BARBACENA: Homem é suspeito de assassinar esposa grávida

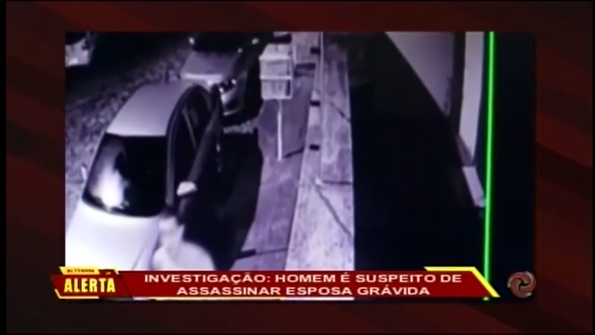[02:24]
Estas imagens gravadas pelo circuito interno do condomínio mostram o suspeito só de cueca andando pela rua. Ele foi preso em flagrante por feminicídio e encaminhado ao presídio da cidade.